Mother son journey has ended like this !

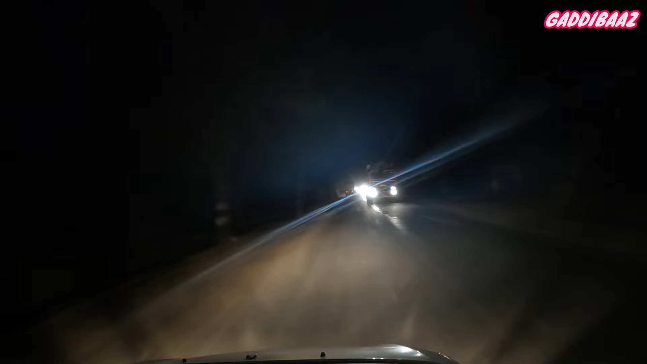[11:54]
अंधेरे में चलाना मच बेटर है पर यह जो ट्रक्स की लाइट आती है ना एकदम मुह पर पड़ती है यह बहुत तकलीव देती है खांस करके रोड सिंगल लेन हो तो सही हमारा प्यारा शहर मात्र पंद्रा बीस क्लोमेटर दूर है